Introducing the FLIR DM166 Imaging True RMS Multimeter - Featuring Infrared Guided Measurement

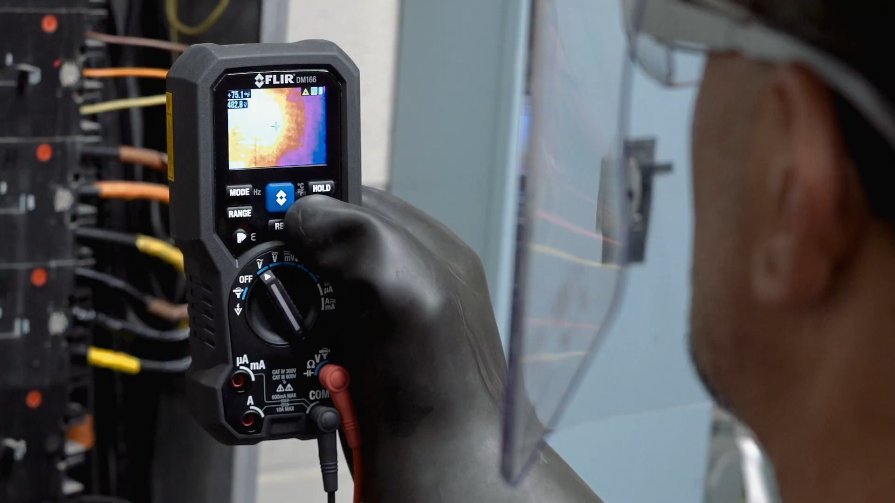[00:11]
Introducing the FLIR DM-166 Imaging True RMS Multimeter.
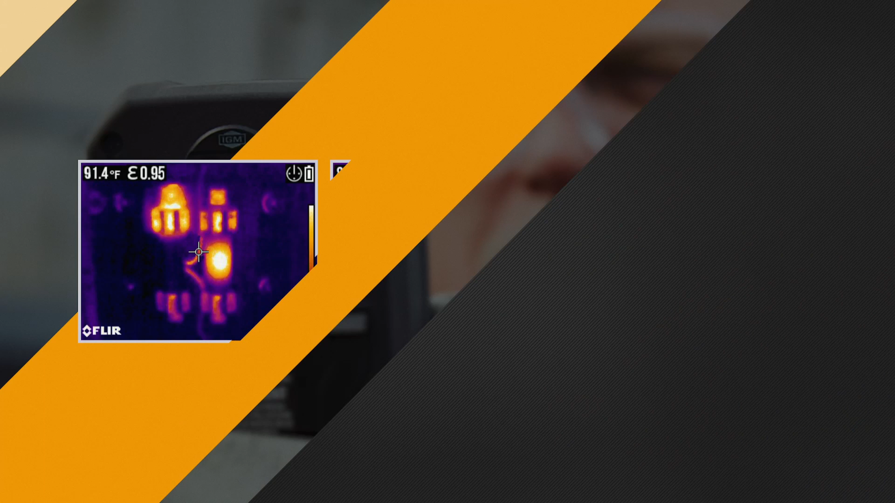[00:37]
On screen: spot 91.4°F
and then guide you to the precise location of a potential fault.
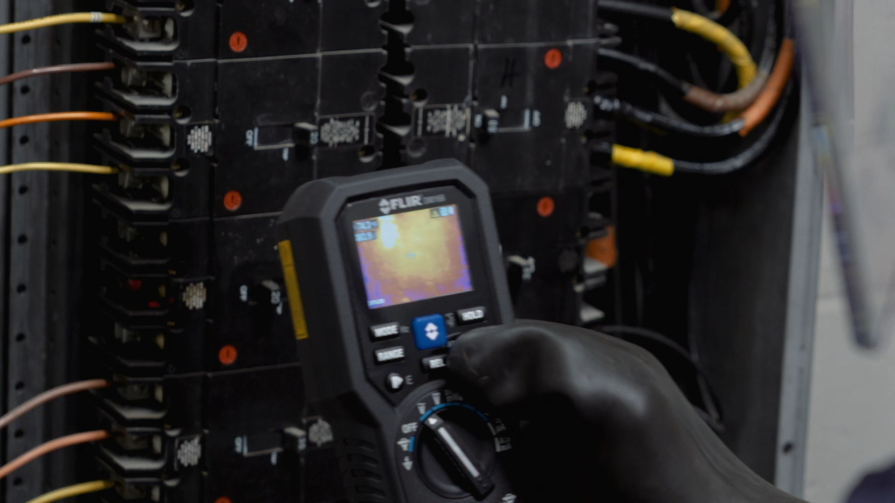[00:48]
and rely on proven FLIR multimeter test functions to diagnose overheating components, faulty coils, and other temperature anomalies.